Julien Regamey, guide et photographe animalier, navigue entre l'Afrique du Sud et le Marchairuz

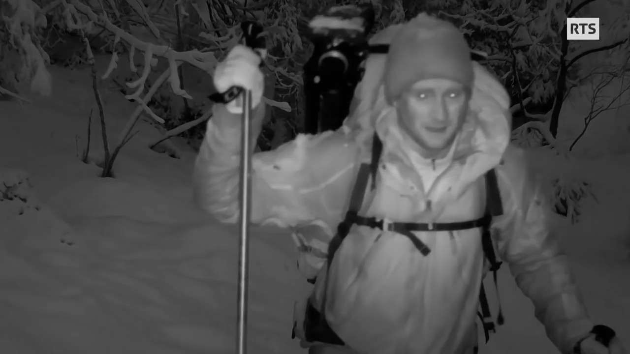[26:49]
C'est incroyable. Les traces là, ces traces d'un loup, elles sont fraîches, elles viennent de passer.
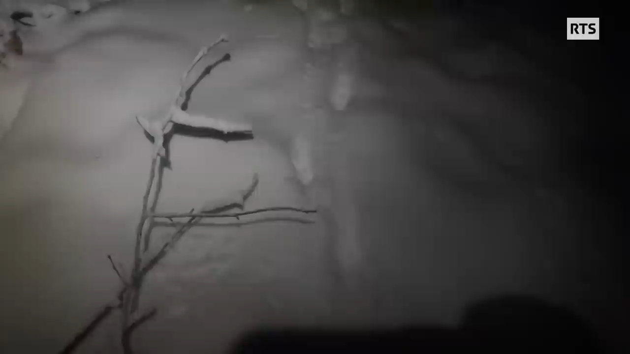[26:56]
Donc il vient de passer, il est devant moi. Mais je vois rien, quoi. Je vois rien du tout.
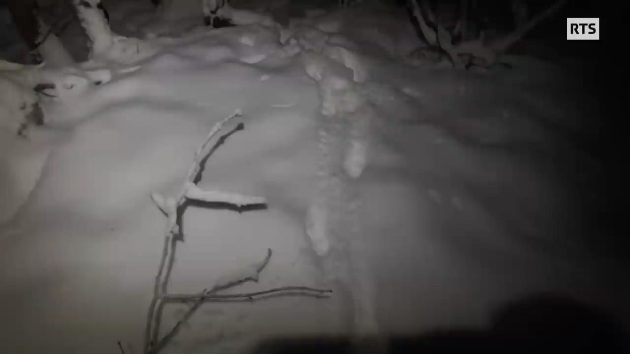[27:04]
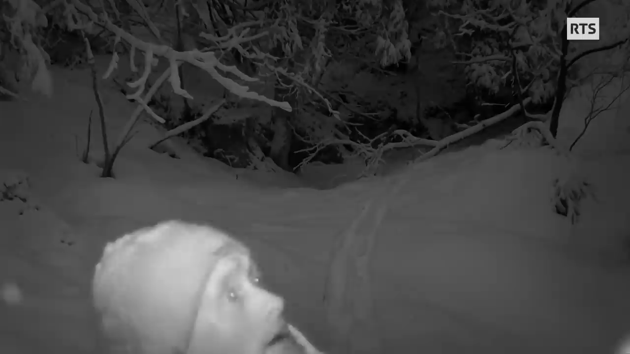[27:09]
Il était couché là, il y a quelques minutes. Puis il était là-dessous. Puis il a dû se mettre juste là-dessous pendant que... Je suis en train de passer où il est en train de me regarder, mais je sais pas où il est. Peut-être qu'il y a toute la meute, j'en sais rien, mais là, c'est qu'un seul loup qui dormait là. C'est plutôt le loup qui m'observe tout le temps. Hein. Ils attendent, ils se mettent derrière un sapin, puis dès que j'ai passé, bah pouf, ils ressortent.
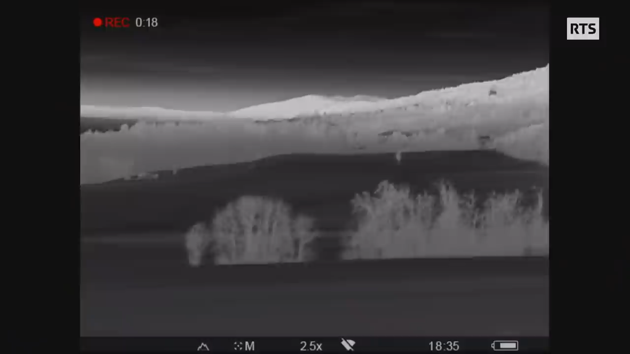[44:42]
Et ça permet d'aller dans la nuit, de voir ce qui se passe.
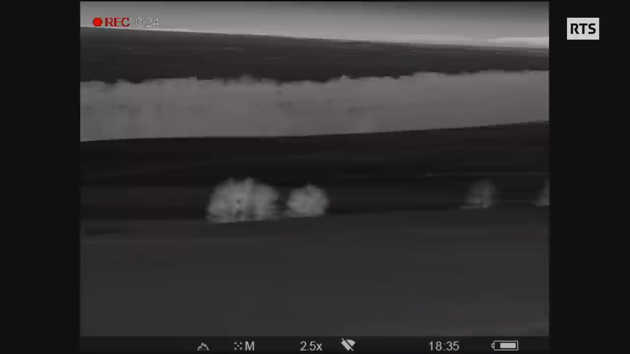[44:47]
Parce qu'en fait, on a un imaginaire du loup. Hein. On s'imagine comment il se comporte avec les bêtes, mais personne ne va la nuit voir ce qui se passe.
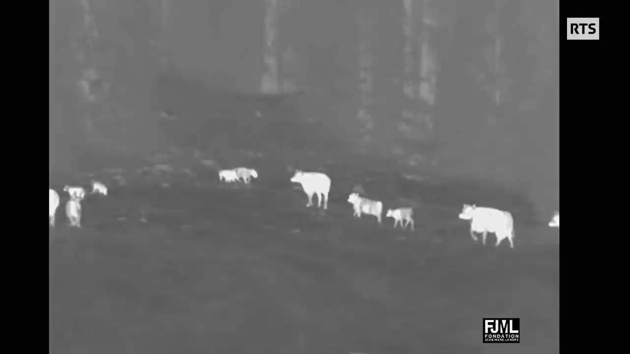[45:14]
On a filmé les premières genisses courir après des loups.